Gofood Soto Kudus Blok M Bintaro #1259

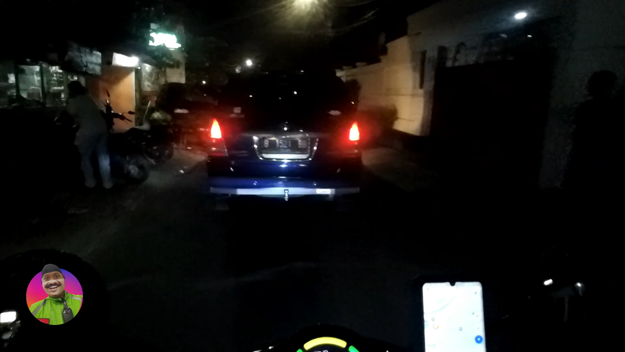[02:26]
ini kita lewat jalan potong kali ini lewat depsos
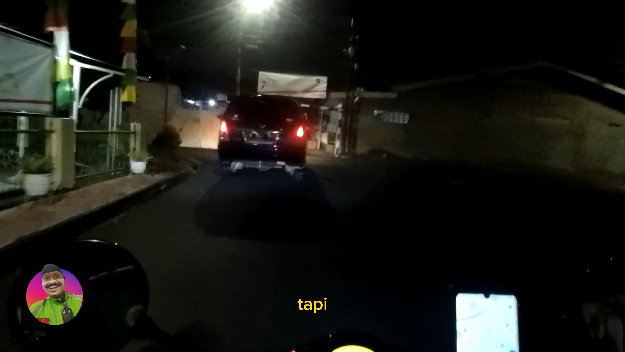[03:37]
kadangnya gitu kalau udah kena nasi udah di rumah biasanya udah keburu aku malas untuk
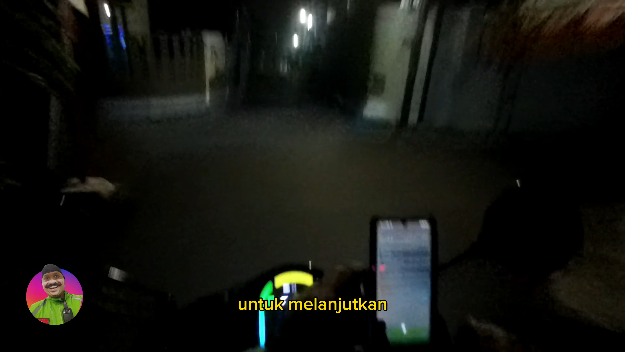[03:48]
melanjutkan Hai re kita lewat sini nih Hai sos-15 bawah
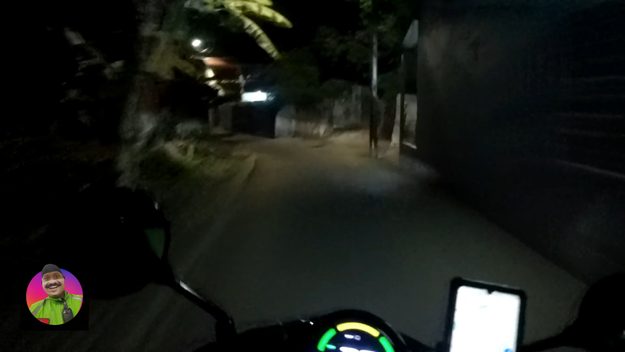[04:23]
gua malah yang lebih sering gua lewat eh gang kanan ini tapi kecil banget
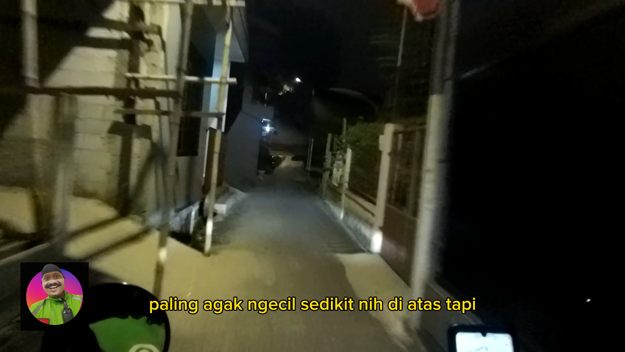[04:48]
ngecil sedikit nih di atas tapi masih oke banget
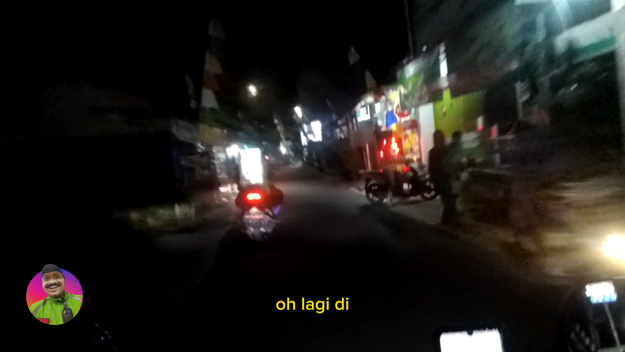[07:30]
Kita lewat Terang ke depan ya Motong lagi Orangnya masih belum ada Terang